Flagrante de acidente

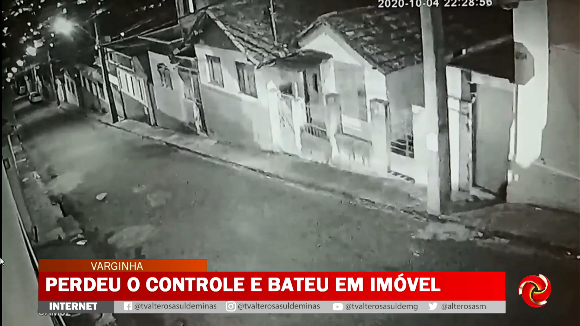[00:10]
Segundo testemunhas, a moradora do imóvel estava dormindo no local, né, e graças a Deus ela não teve ferimentos. Mas a pancada realmente foi feia, viu? A casa ficou destruída lá na frente, ó. Olha só que pancada.
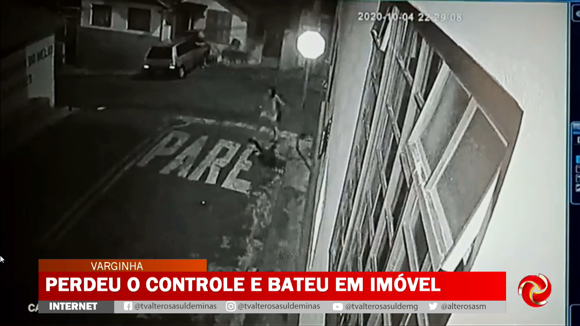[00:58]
Opa! Escutando o modão do Tião Carreiro, foi direto lá na casa. E agora a coisa foi feia lá.